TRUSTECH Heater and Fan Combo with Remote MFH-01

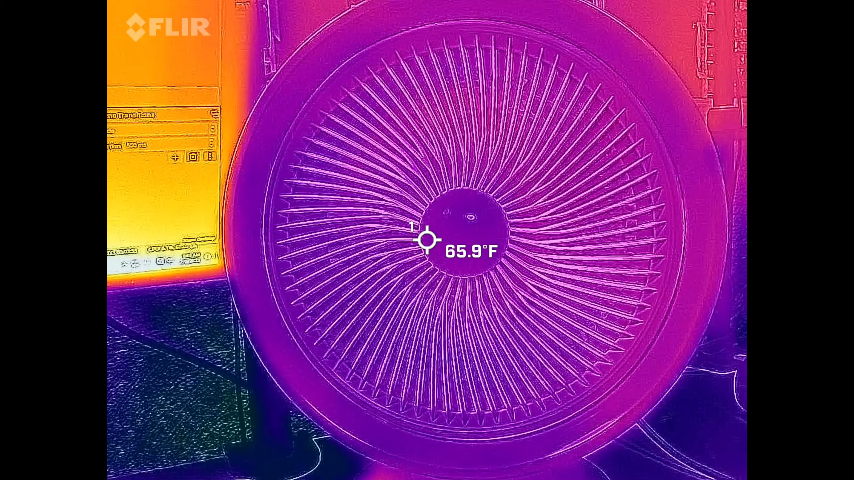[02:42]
On screen: spot 65.9°F
but we're going to do level one of heatness. And that's going to heat up the actual fan itself.
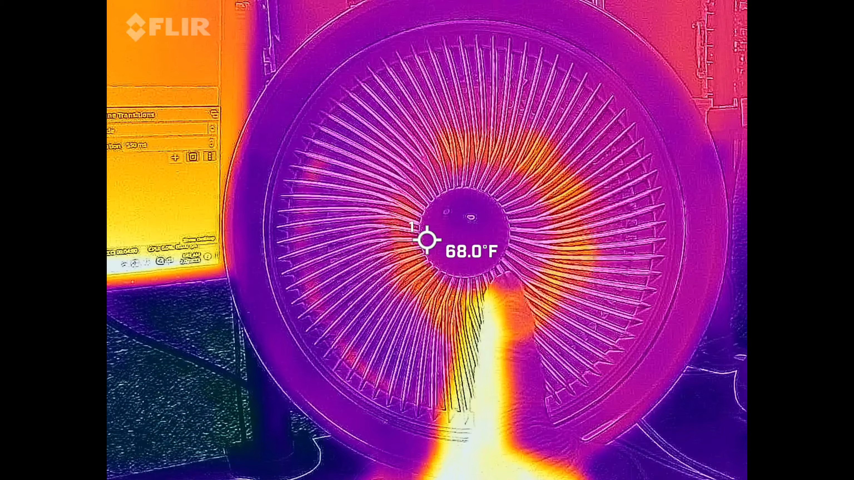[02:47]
On screen: spot 68.0°F
You're going to see it immediately. And that's level one right now.
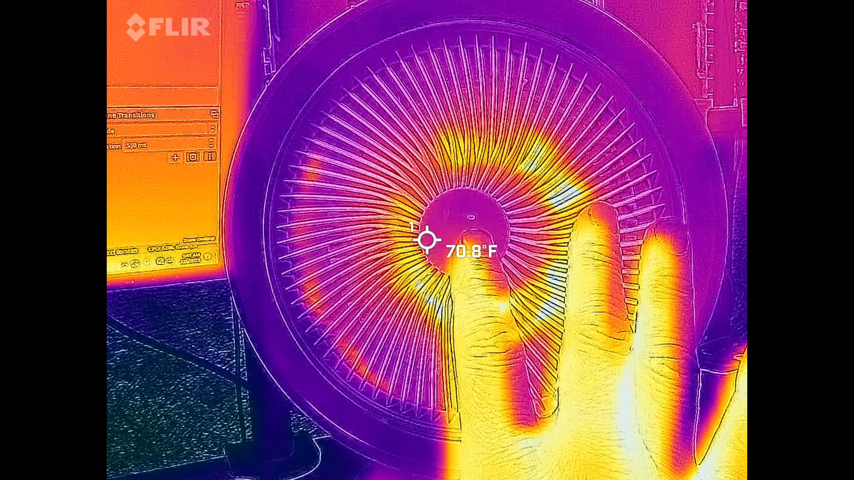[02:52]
On screen: spot 70.8°F
And the fan actually dropped its propeller slower, but it's actually heating up a lot. And it's throwing air. Now, this is level one on the heat part, right?
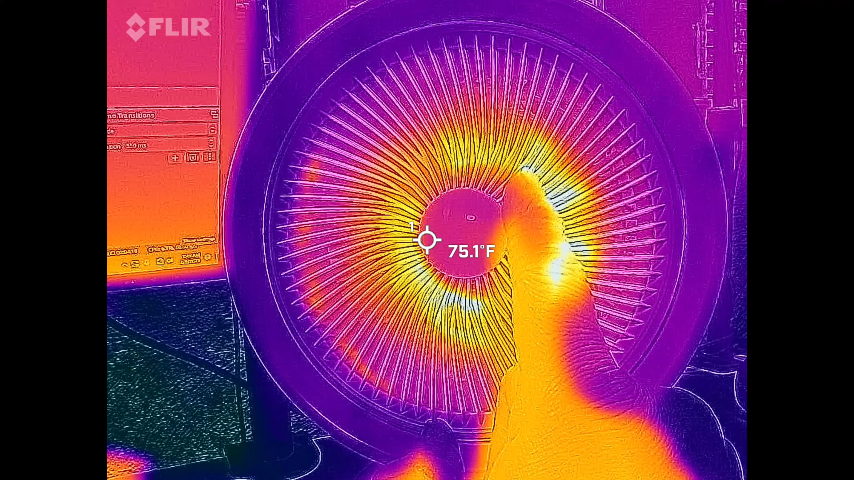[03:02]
On screen: spot 75.1°F
We're going to hit level number two. And now, I feel the hot air everywhere.
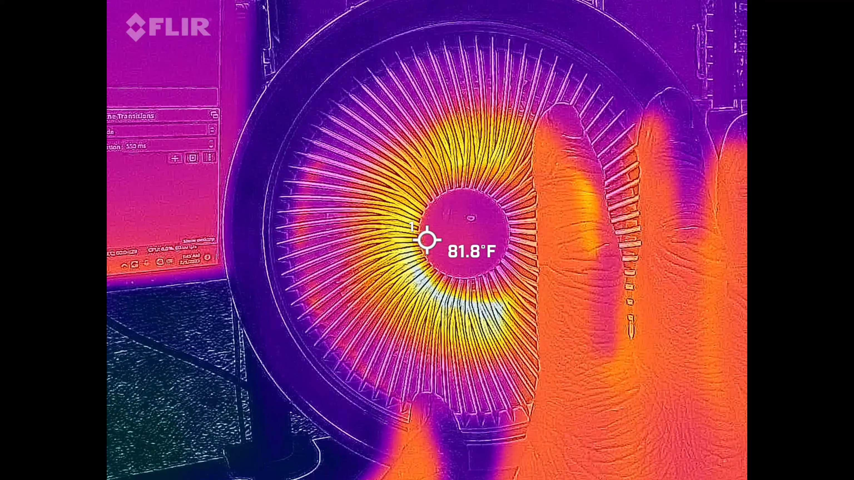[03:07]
On screen: spot 81.8°F
It's really strong. So, it heat up pretty quick, too.
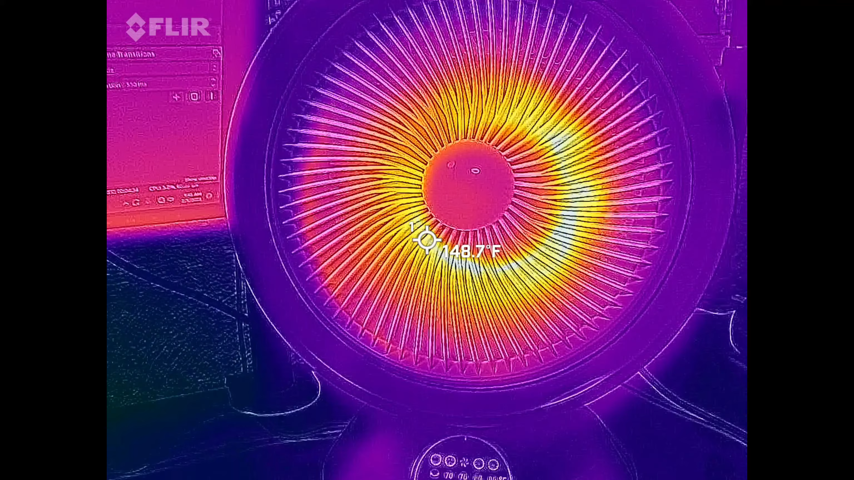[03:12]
On screen: spot 148.7°F
You guys can see that. We're about 130 in there. So, that's not bad. And then, we're going to see if we could hit it at 70 degrees. So, this could automatically change itself.
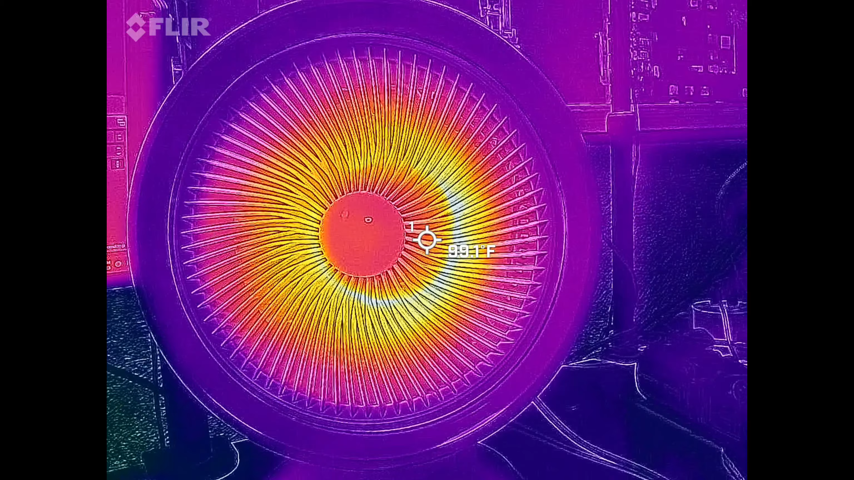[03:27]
It depends on how much you want to be heated, all right? So, if you want it just a certain degrees, you're going to have to push the button to change the degrees. If you want it 80 degrees, it'll start heating up the actual bars itself. And if you want it lower, like a 70,